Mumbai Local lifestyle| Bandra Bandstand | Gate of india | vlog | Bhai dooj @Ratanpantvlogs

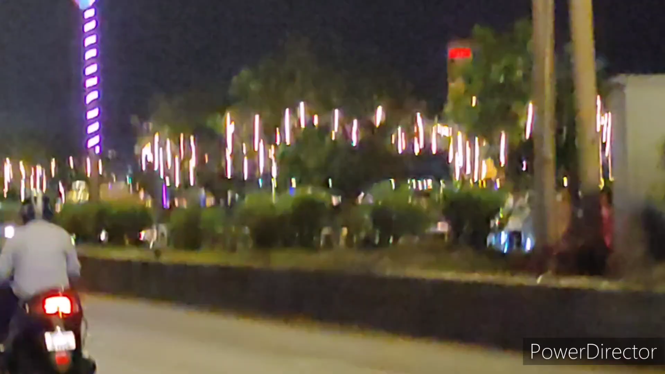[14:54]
तो अगे हम लोग जाएंगे, the gift of India, महास ले, थोड़ा सा व्यू देखेंगे, वहा का व्यू लेंगे, और यहाँ पर पार्खिंग का इस्यू क्यों से हम यहाँ रुकेंगे ने, we will not stay here,
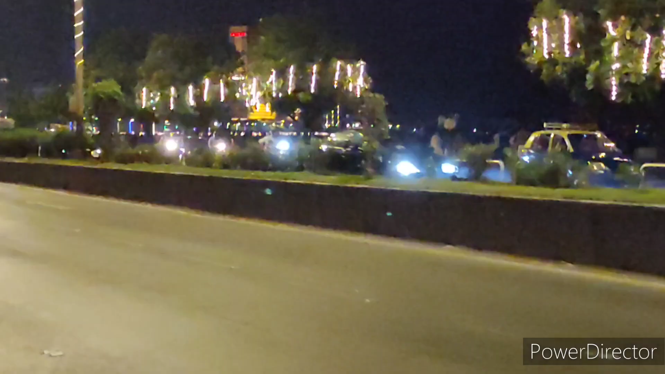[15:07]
because you do the perfect method of parking,
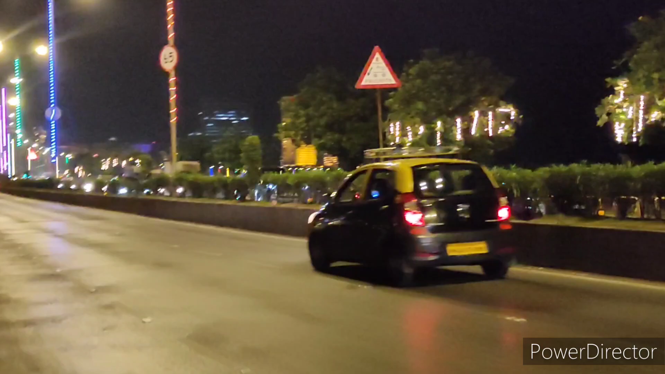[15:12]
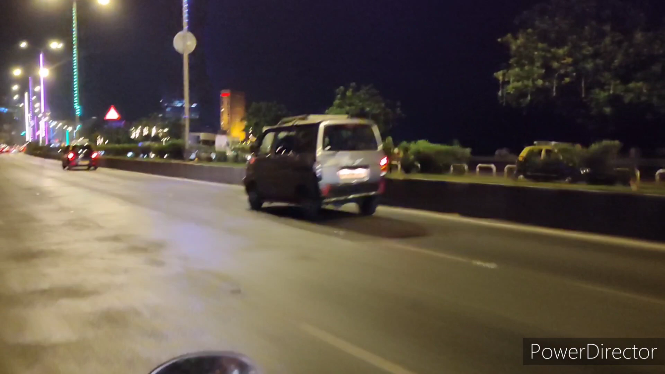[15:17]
तो, this is marine drive, my friends, गाइस, अभी हम लोग पहुच गया हैं,
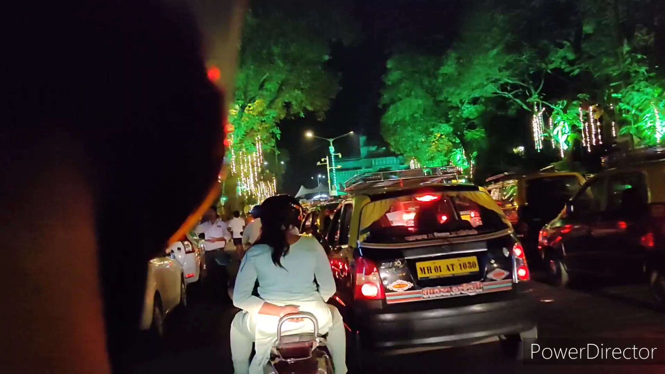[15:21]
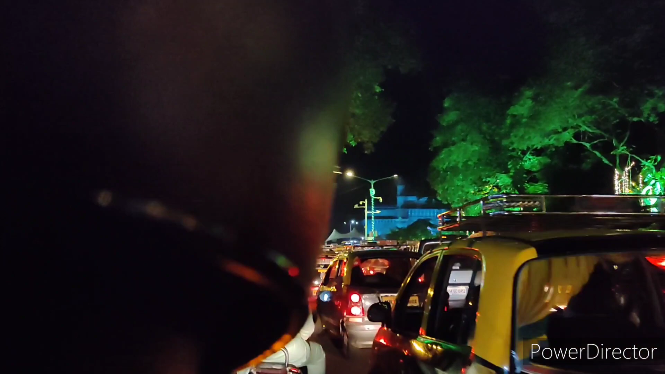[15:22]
यहाँ पर पूरा लाइटिंग का एफेक्ट, कुछ इस तरीके का,
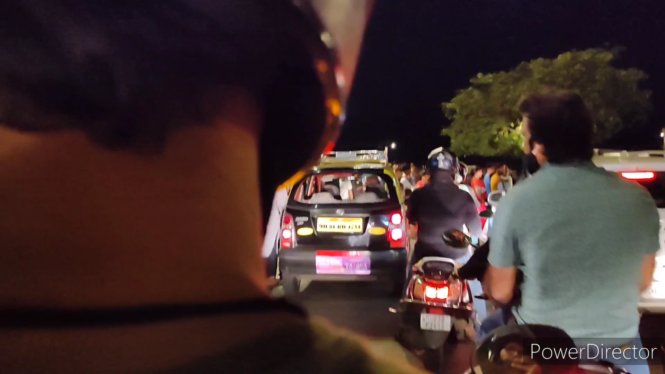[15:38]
यहाँ पर बहुच गया, भीड बहुच जाला है, यहाँ पर, यह लाइटिंगी, पूरा,